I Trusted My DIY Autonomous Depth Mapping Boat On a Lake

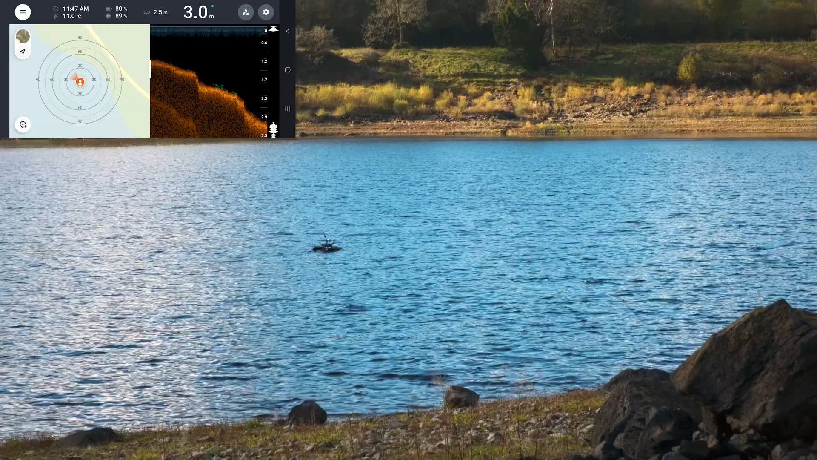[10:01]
we look at the fish deeper fish finder mounted on the back for the first time and watch as the bottom of the lake slowly deepens. Now the fish finder isn't rated to long range,
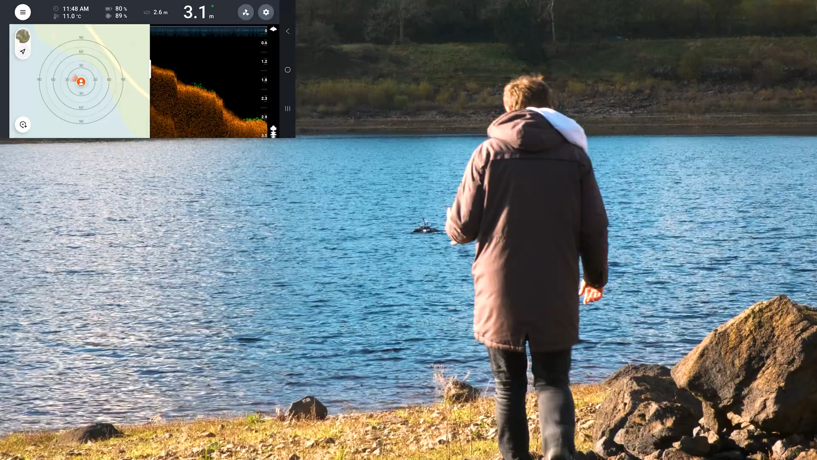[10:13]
On screen: depth 3.1 m, water 11.0°C
so our next upgrade is going to be working out the best way to improve this, whether this is a different type of fish finder or just making our own type of antenna instead.
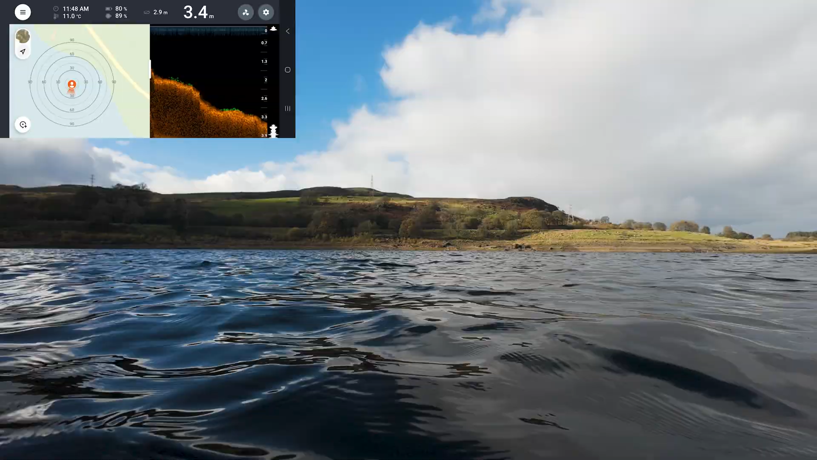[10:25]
On screen: depth 3.4 m, water 11.0°C
At this point we've lost range to the fish finder after about 50 meters, so we switch over to RD pilot, where we can see where the boat is and how far it is on the mission.
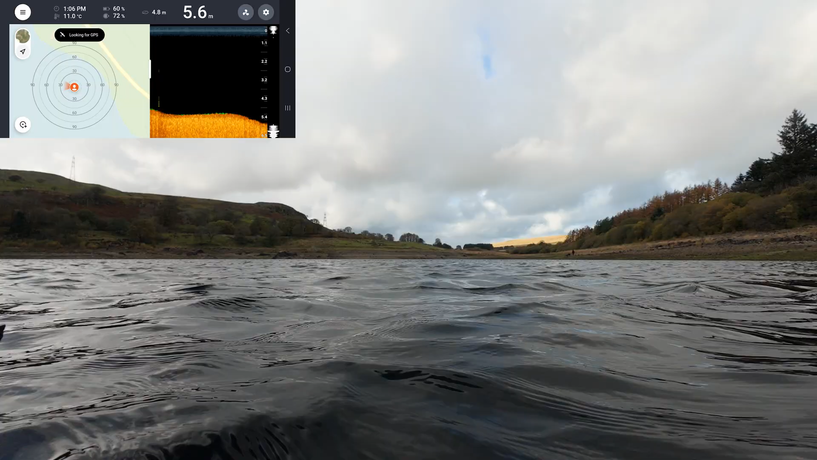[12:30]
On screen: depth 5.6 m, water 11.0°C
After the boat had finished its final mission of the day, we proceeded to take it out and manual, seeing how deep the water underneath was. The plan is to upgrade the range of the fish finder and start searching for fish deep in the water.
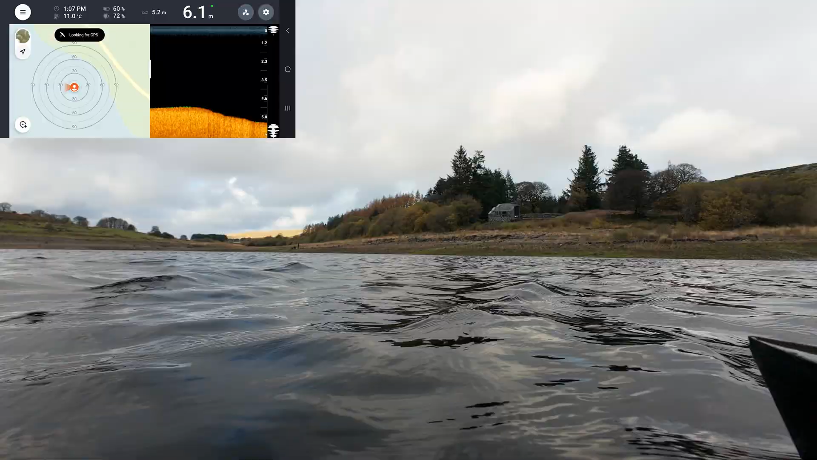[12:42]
On screen: depth 6.1 m
Where we were was actually quite a shallow part of the lake, but now we can trust the range and the boat,
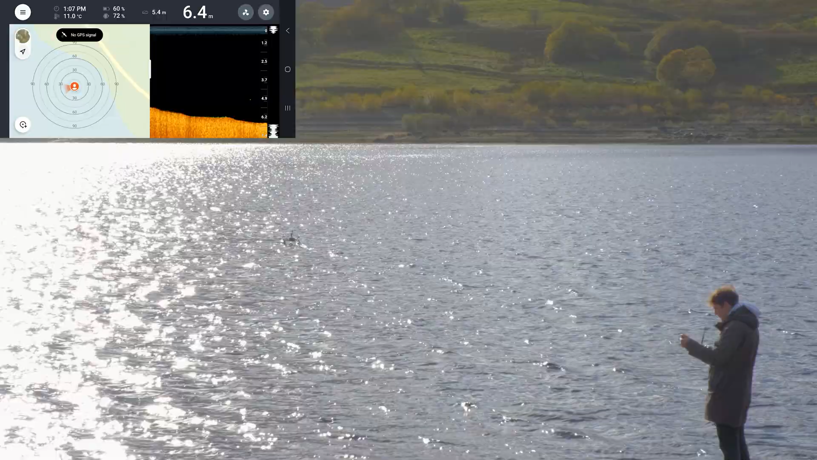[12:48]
On screen: depth 6.4 m, water 11.0°C
we can start sending it into the center, where depths can reach up to 40 meters.